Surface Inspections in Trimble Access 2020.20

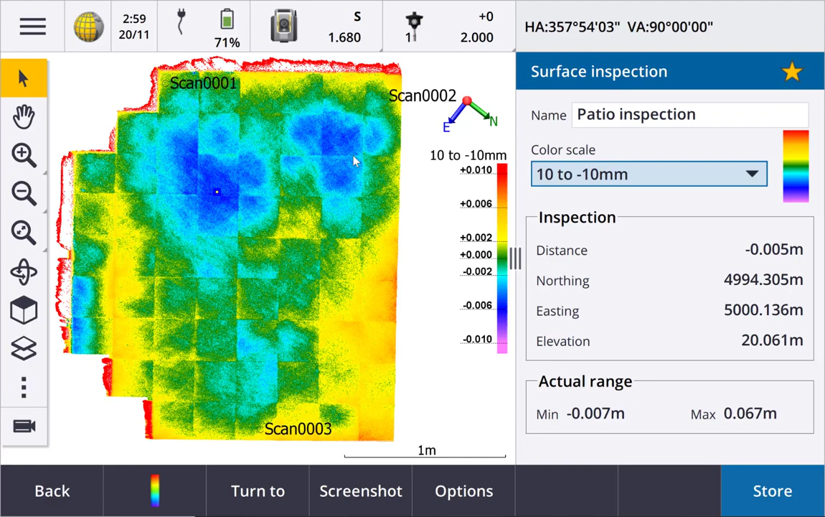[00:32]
When inspecting a horizontal floor, for example, you'll be able to see immediately any parts of the floor that are higher or lower than they should be. You can then turn the instrument to the selected points to identify areas out of tolerance and assist with any remedial work. Let's take a little look at a patio I laid about 7 years ago.
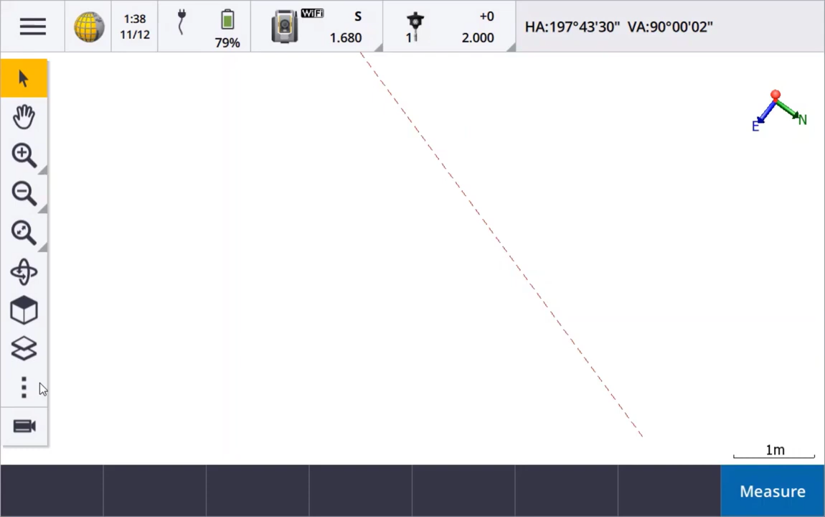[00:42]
Tap Show and then Scans to select the scans you want visible on the map and to do a surface inspection on.
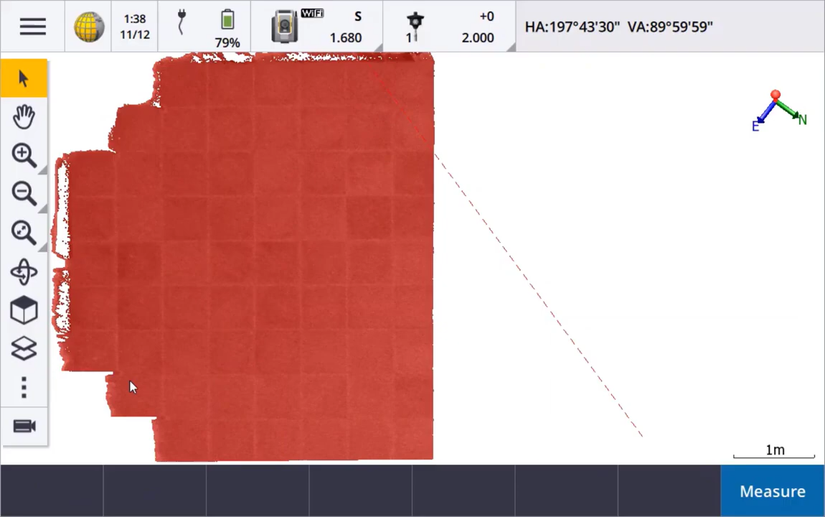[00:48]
Tap Menu Cocoa Surface Inspection. We are going to save the inspection scan results, so first complete the name field. The patio has a fall on it, so I ultimately want to use the incline plane method. But I'll first do a quick check with the horizontal plane method. I can pick an existing point, pick a point or elevation from the scanned data, or enter an elevation. Putting Focus on the elevation field, I can tap in the point cloud and see that my elevations go from 20m at the bottom to 20.08 at the top.
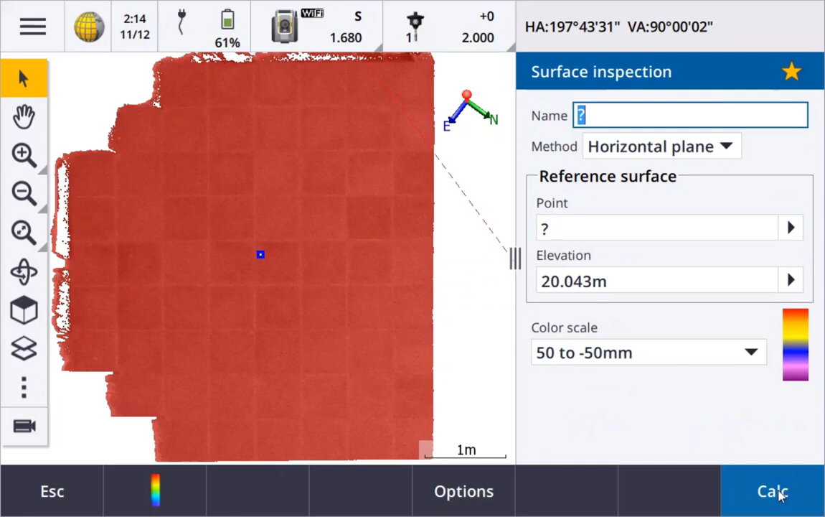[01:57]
Enter the name and set the method.
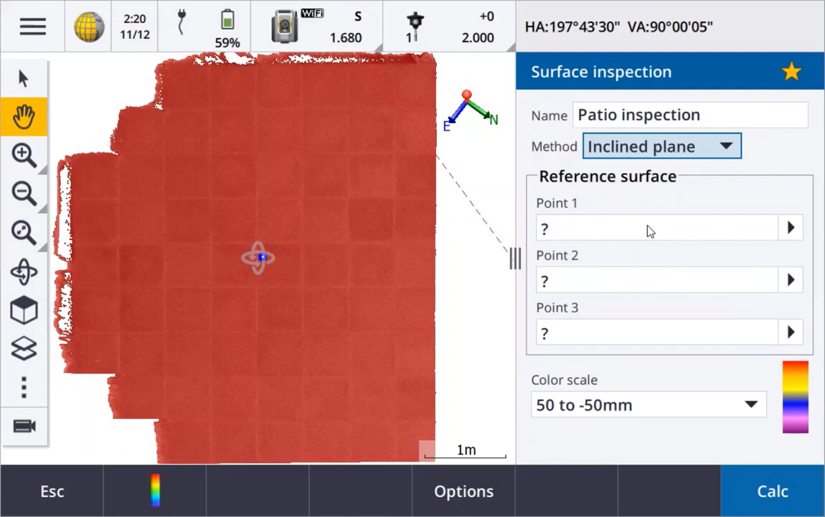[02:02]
If you already have points to define the surface that you want to use, you can select those points or you can just pick scan points. Tap in the map to select two points at the top and one at the bottom to define the reference surface we will compare the scan against. A patio should fit the incline plane well and we'll have much smaller deviations now, so we want to use a tighter colour scale this time. Tap the colour scale soft key to see the current colour scales available.
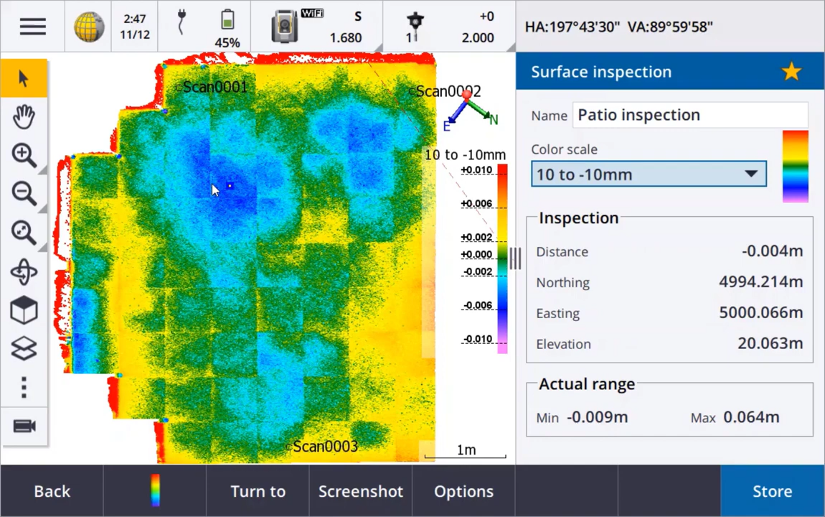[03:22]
I'm pretty happy with a 10 to 12mm deviation over 18 square metres of paving. Now if this was a concrete slab that needed the high or low spots corrected, we could use the Turn soft key to turn the instrument to those locations. Tap a point in the scan and then tap Turn too. You could also tap and hold and select to stake out the selected points.
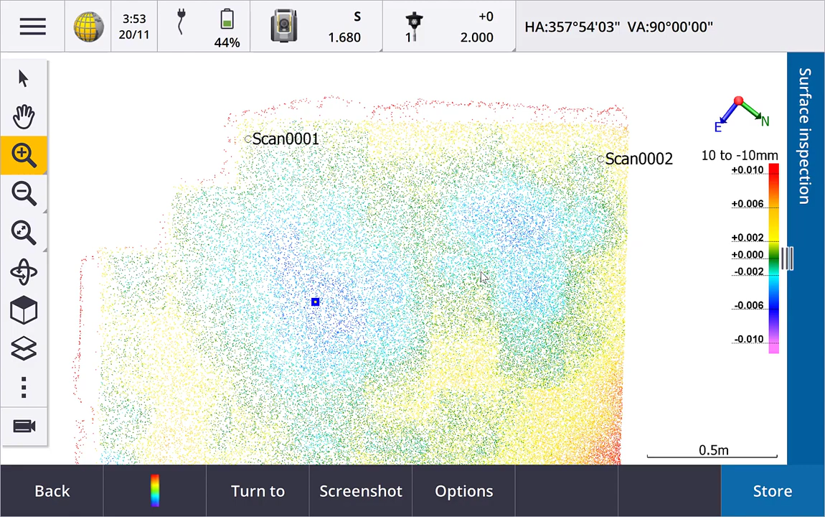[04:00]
which also offers you the ability to rename and draw on the image. Use drawing tools like the pencil or box to highlight an area, and the text tool to add text.
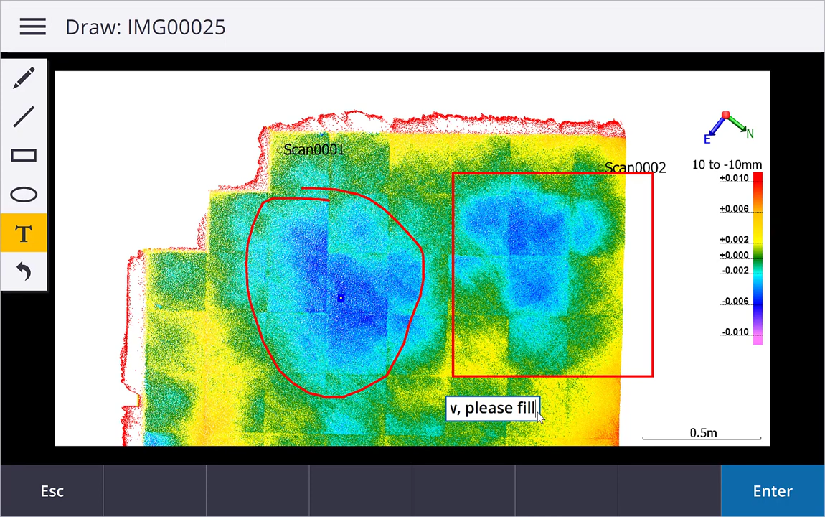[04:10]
The Options soft key gives you more controls over things like line width, text size and colour.
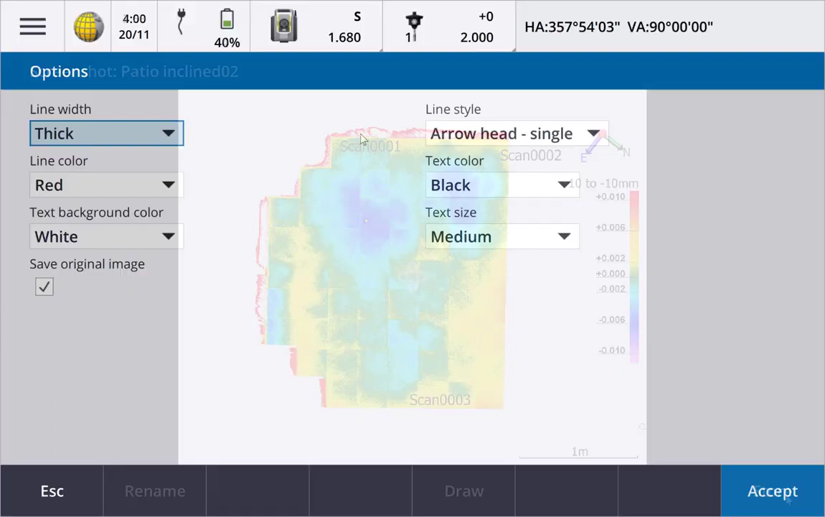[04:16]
Now when we go to review, we can see the screenshot where we highlight an area,
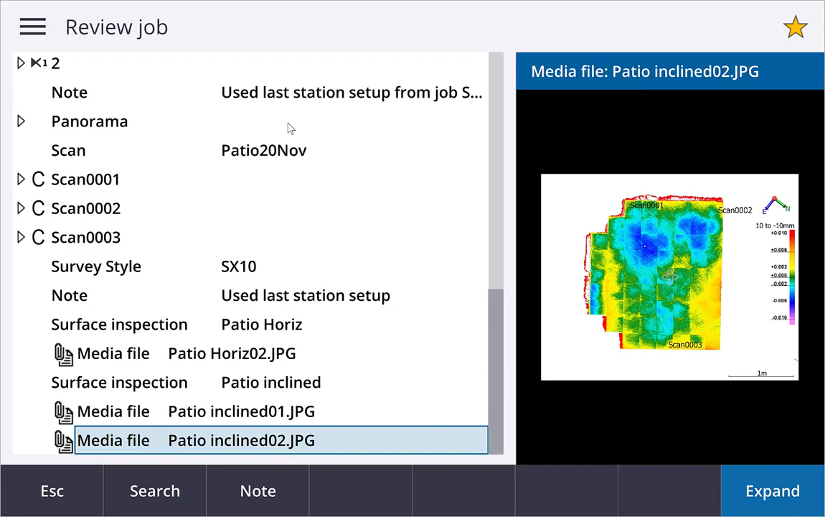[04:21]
as well as the screenshot stored when we saved the inspection results.
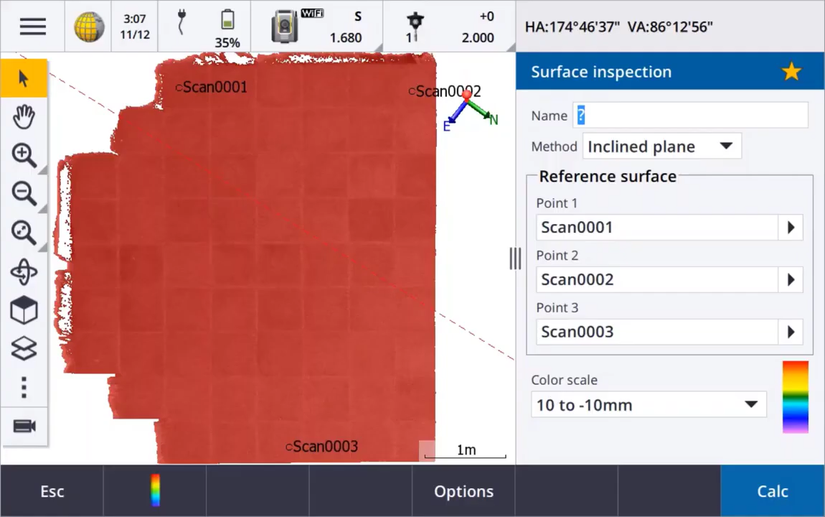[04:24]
Surface inspections are saved so we can go to the scan form and hide the original scan and instead display the surface inspection results in the map.